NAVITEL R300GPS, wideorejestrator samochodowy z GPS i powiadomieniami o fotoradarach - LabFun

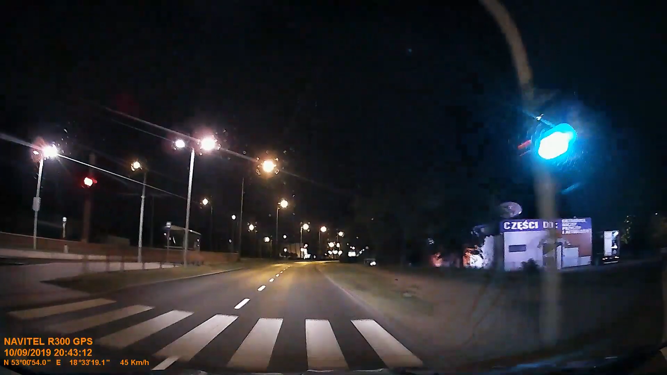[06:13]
Widzimy także znaki drogowe, możemy bez problemu czytać. Czy też na przykład, jak za chwileczkę zobaczycie, napis Policja na samochodzie, który stoi na skrzyżowaniu, czy też reklamy na plazie.
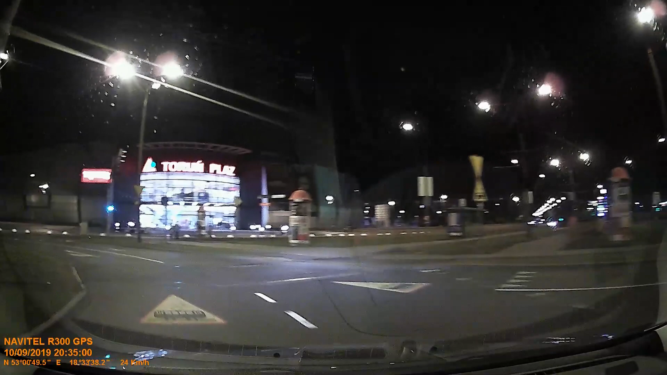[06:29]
Zrobiłem jeszcze jeden test, żebyście zobaczyli, jak kamera działa w całkowitych ciemnościach. Pojechałem do lasu i to jest taki kawałek przejazdu leśną drogą w totalnej ciemności.